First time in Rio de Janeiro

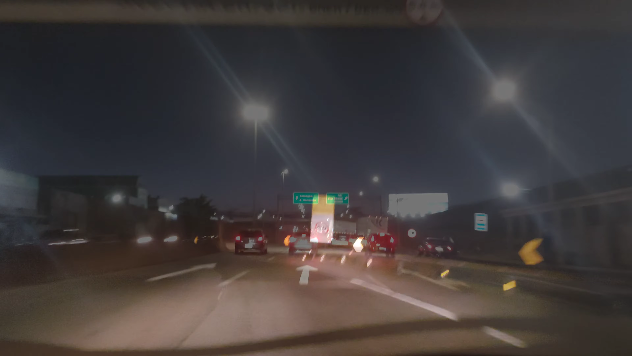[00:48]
As dawn broke, we could see beautiful landscapes, like this wonderful sunrise.